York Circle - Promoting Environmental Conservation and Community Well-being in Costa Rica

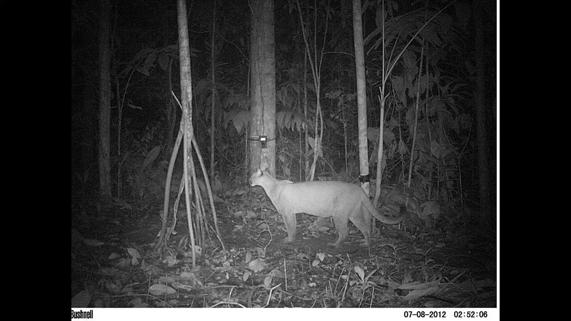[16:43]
And so we humans are mostly diurnal, and we go to sleep at night, and we don't see everything that's happening there. But there's many neighbors that we generally just are not aware of. This is one of them, the puma. So this is not in the forest up in the Las Nubes forest, but in the corridor area next to the river in someone's farm.
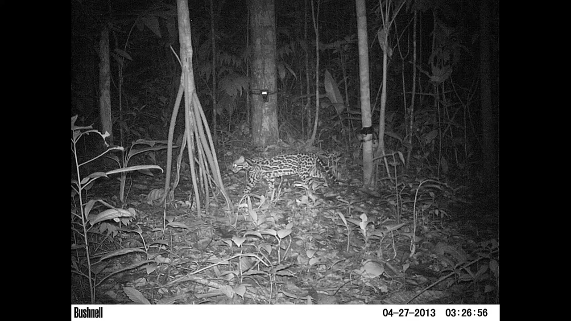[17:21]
This is another one. It's a type of ocelot. And the important thing of this is that many of the people in the corridor don't or haven't seen these animals. They haven't seen them.